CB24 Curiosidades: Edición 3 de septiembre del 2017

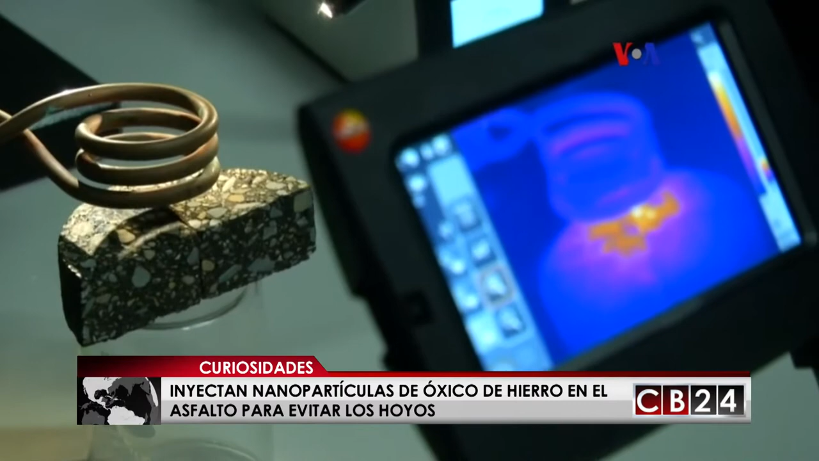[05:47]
Usted vendrá con el campo magnético para calentar este camino y a través de estas nanopartículas,